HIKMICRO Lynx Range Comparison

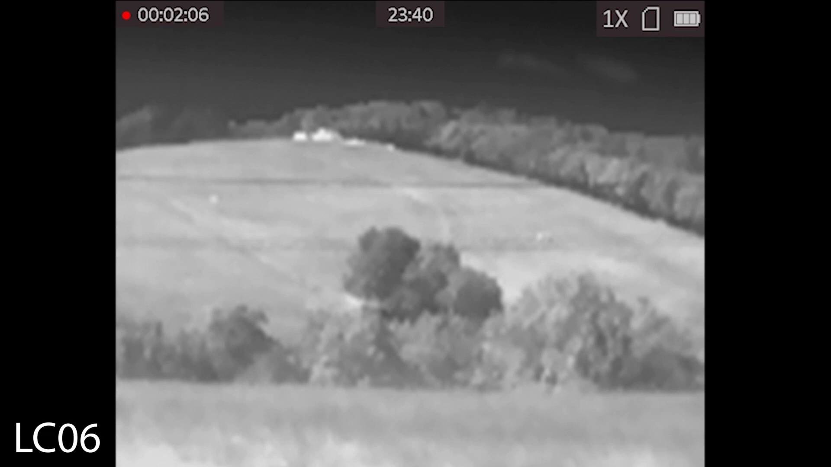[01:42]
So first up we have the LC06. As you can see you can only just about pick up the bales at the top there. It has got the smaller sensor on this and you can slightly pick up the horses on the right.
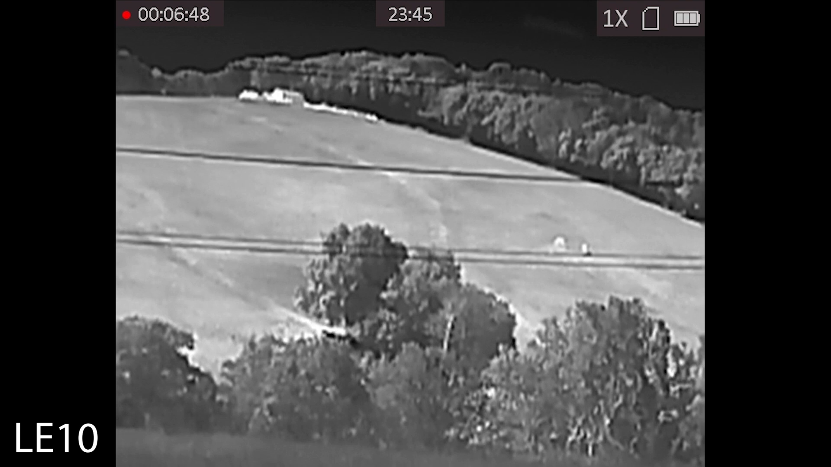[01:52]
The LE10 slightly better sensor and you can see you definitely can pick up the horses. A higher base mag and more definition in the trees this time and definitely more definition in the bales. And then we get on to the first of the 384 sensors, the LH15 Pro. So there you go you really do pick up more definition. You can clearly identify that as a horse on the base mag. And we move up to the 19 with the adjustable focus on the front. Again a wider field of view and a slightly lower base mag than the 15 and then you move finally on to the 25 which has a higher base mag than the 19 but again a front focus allowing for that more in-depth of imagery.
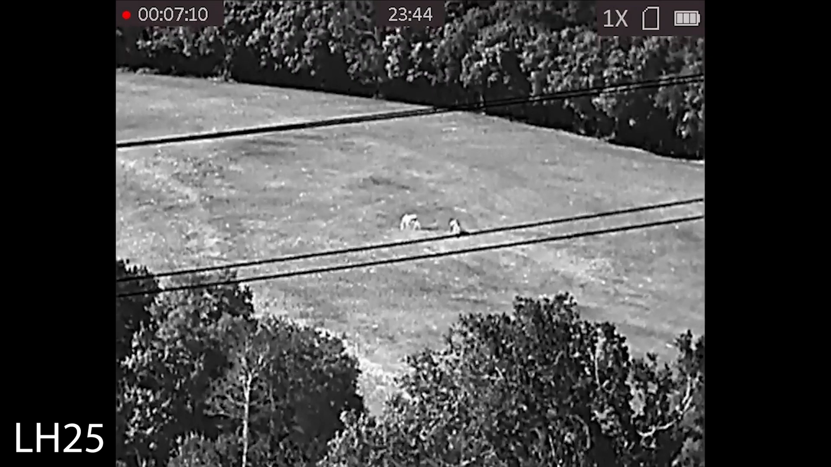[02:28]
Comparing all five now we can quite clearly see that the LC06 obviously it is aimed at a certain price point. It is more designed for close range thermal use whereas when you look at the 15, 19 and 25 that 384 sensor really does draw it out. The LE10 does offer a nice in-between thermal so if you want to want to use it for sort of really close range stuff the 10 is going to be more suited.
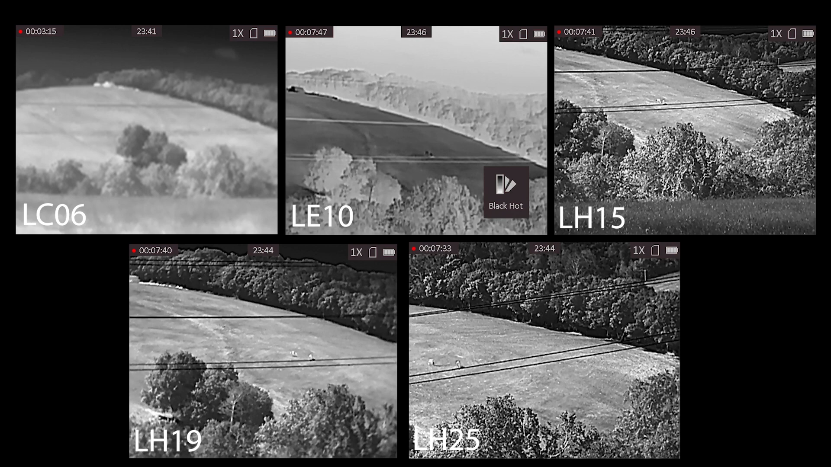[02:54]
As you can see I'm just going through the colour palettes as well just to show you the different situations and how each one looks.
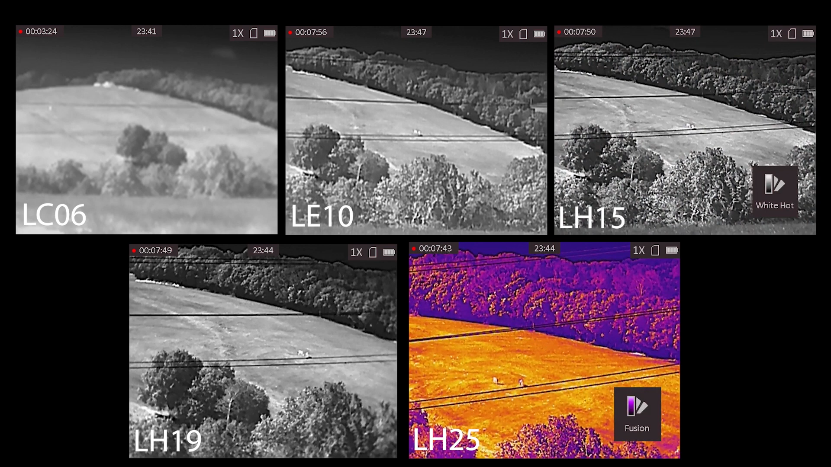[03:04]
Obviously as you look at the 25 for example you really could see the shadows of the horses there.
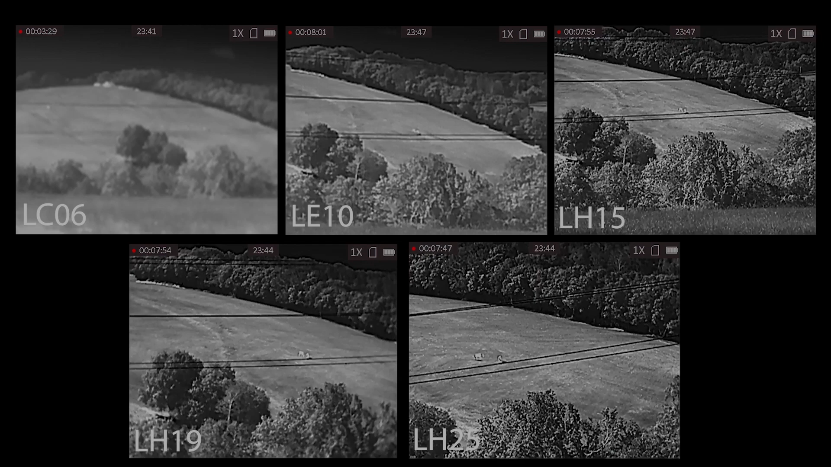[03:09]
So guys that was the footage as you can see from the actual units themselves. I hope you've enjoyed it.